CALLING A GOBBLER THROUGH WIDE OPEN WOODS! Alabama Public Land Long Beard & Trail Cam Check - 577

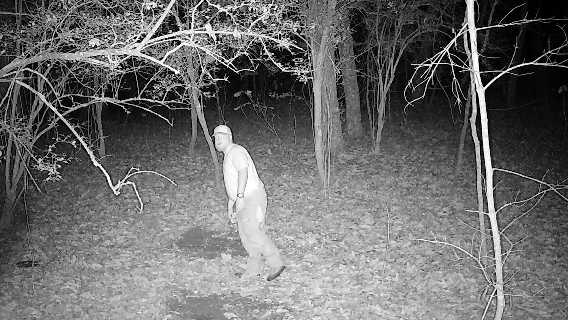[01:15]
Dude, look at how much weight you lost. Damn, dude, son. Look at you. You look like a little fat kid. Holy cow. Yeah. I'm going to have to throw that up on the podcast. Did I have a beard right there? Yeah, dude. Either that or you got a big old double chin hanging down. Dude, can you zoom in on that? Oh, let's see. Can I zoom yeah, in? Yeah. Oh, my God. Look at him. Yeah, dude. If I saw that dude come through the woods, I'd be like, who's got the Pillsbury? Bro. Who's got the Pillsbury? You better hide your Snickers bars.
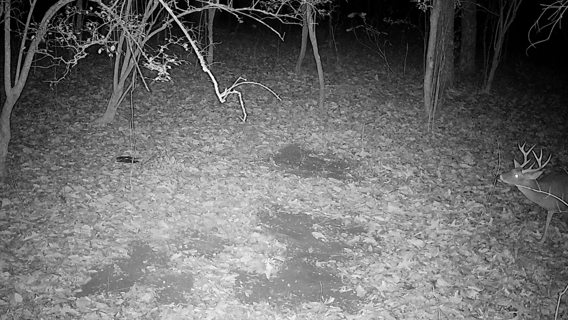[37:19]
No. No, that's not him. That's a good deer, though. I mean, he's got great grouse hinds. I think he could potentially, you know, if he made it, he could be a really, really nice buck this year. Mm-hmm. He's got the height and everything. He just looks like a little stud, probably 3.5-year-old, I guess. Maybe. Yeah, because you ever run this cameras up in a tree, so it always makes him look a little bit smaller. It makes their body look smaller, but yeah, he probably is 3.5. But these deer in here look very healthy to me.
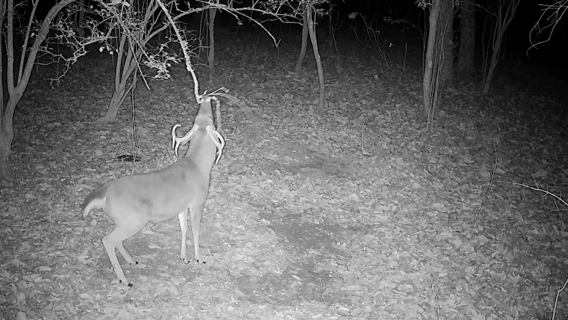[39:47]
It's a good one. Nice 3-year-old. Shut up. He's okay. Short time. Oh, he does have a big belly, but his face is kind of short.